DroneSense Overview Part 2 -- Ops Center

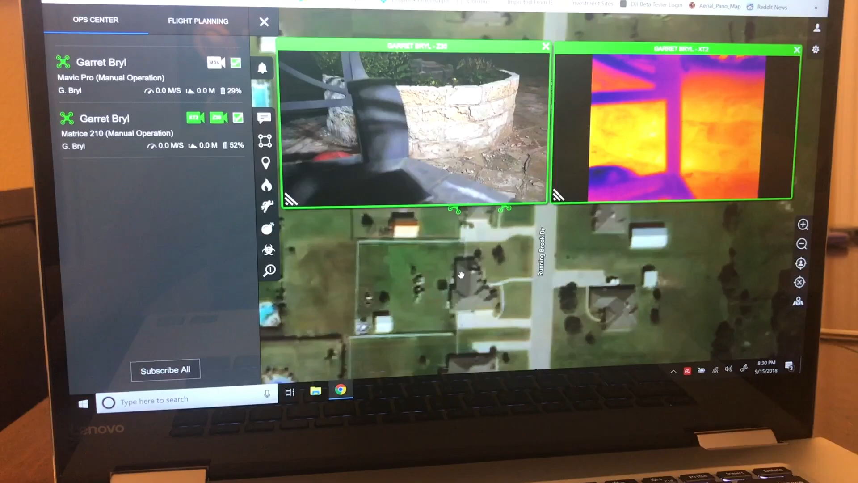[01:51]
has real poor internet it's going to depend on that as well but that's going to be true for every single live streaming capability you have so anyway I'm going to
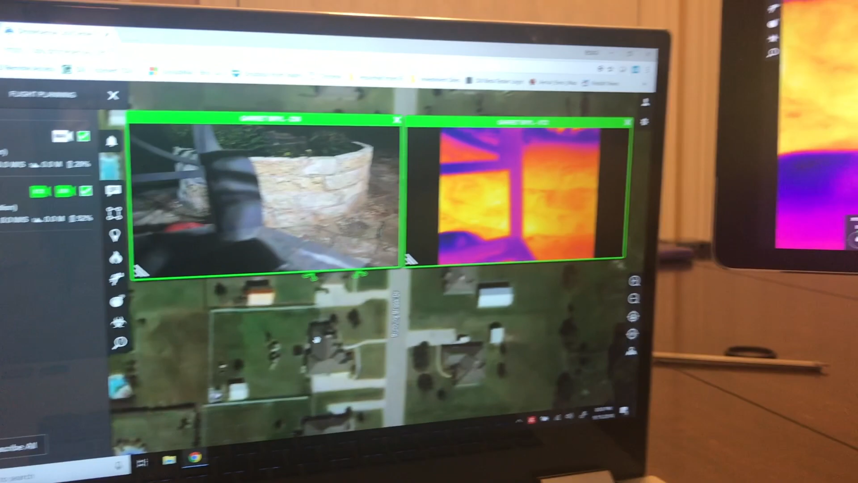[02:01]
try to kind of get this to where you can see a little bit of both in the in the picture here
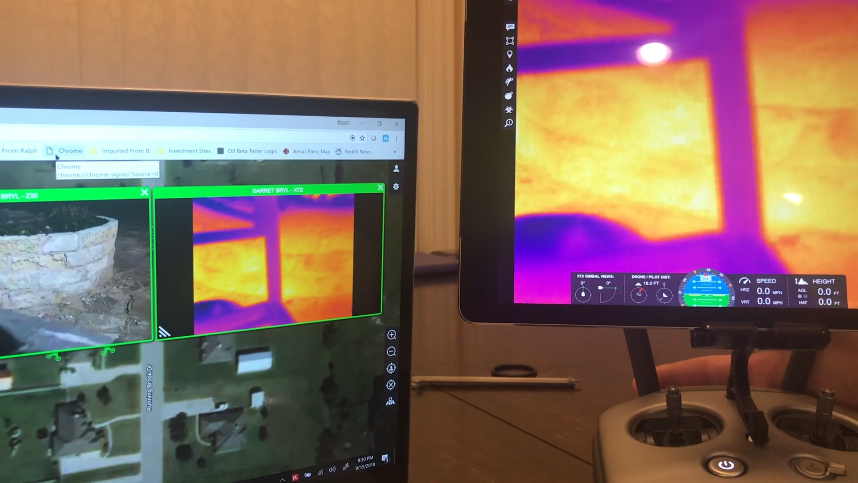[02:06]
and maneuver it just so you can see here so we're getting we're getting probably three or four seconds latency on that sometimes sometimes we'll just have a half a second or so like that probably